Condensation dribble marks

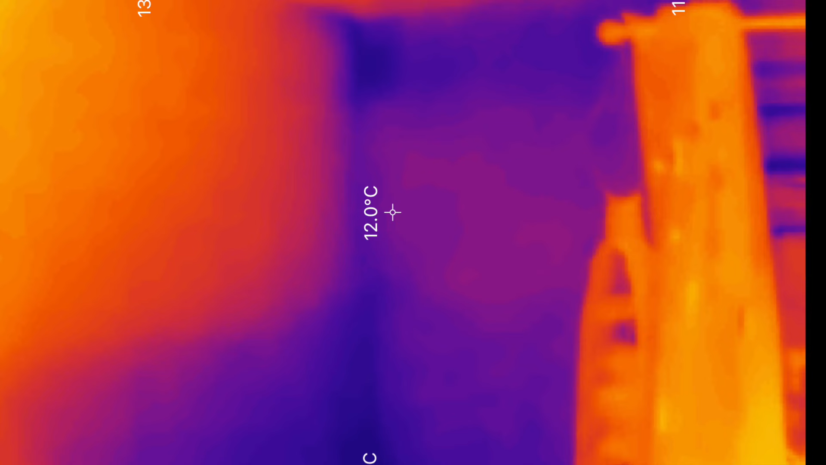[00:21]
On screen: spot 12.0°C
is that the area where the condensation dribble marks isn't as cold.
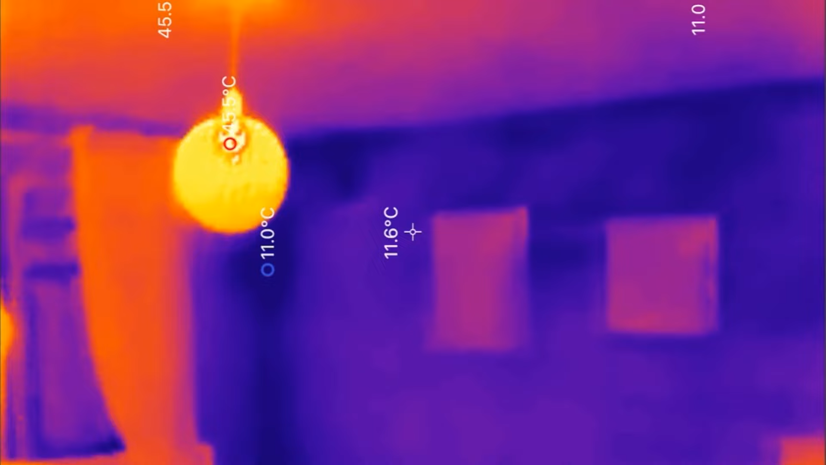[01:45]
On screen: spot 11.6°C, min 11.0°C
temperature and of vapour measured as dew point.
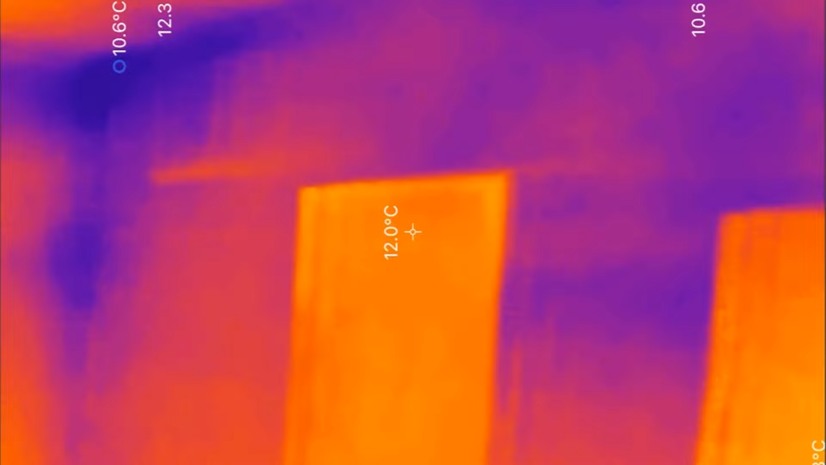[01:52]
On screen: spot 12.0°C
Here we can see the areas of cold line up with the mould and condensation.